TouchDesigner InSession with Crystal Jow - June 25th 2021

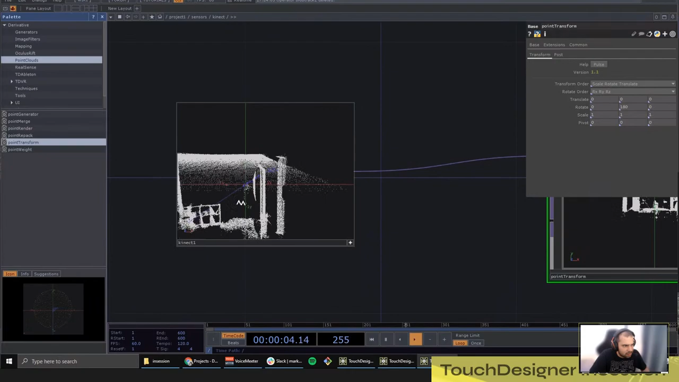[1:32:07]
I think, 16 or 32 bits float values,
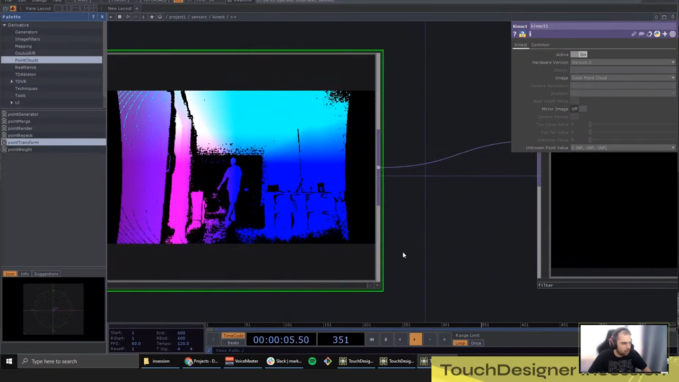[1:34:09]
We didn't lose the chat. Is the chat still here? Perfect. So what we'll want to filter is the ceiling.
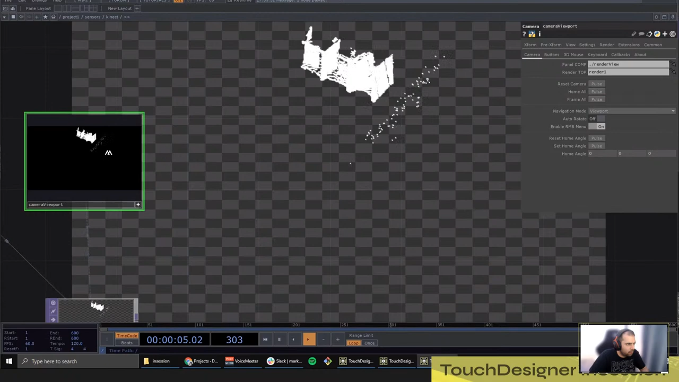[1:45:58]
Like if you do right click, you can have a top view right away.
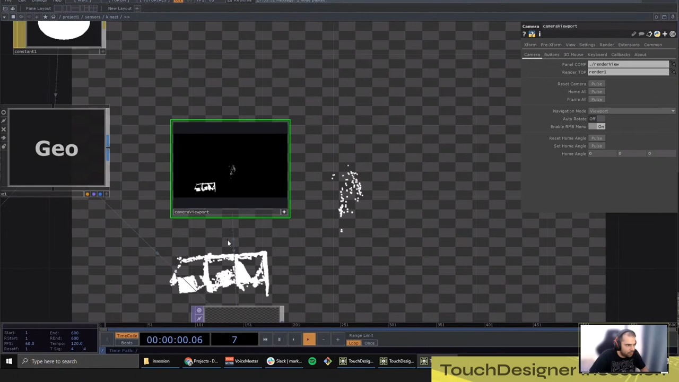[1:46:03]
And that's exactly what I want. I want to have a top view of my Kinect world. Okay? Are you still following? All good?
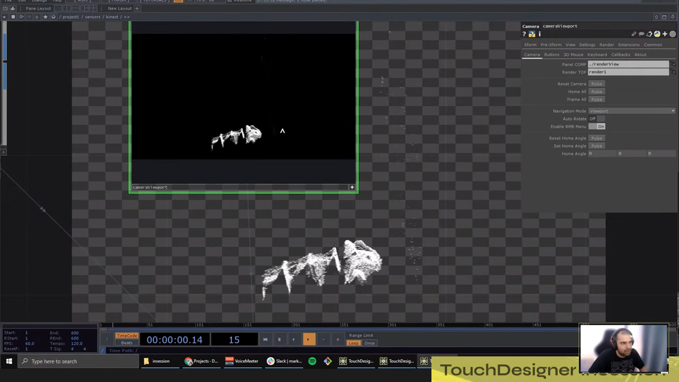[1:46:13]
Yes. Yeah. Any questions in the chat? Yes. So you could use the point render. We just have to update it with the latest camera viewport version. Because right now it's using an older version.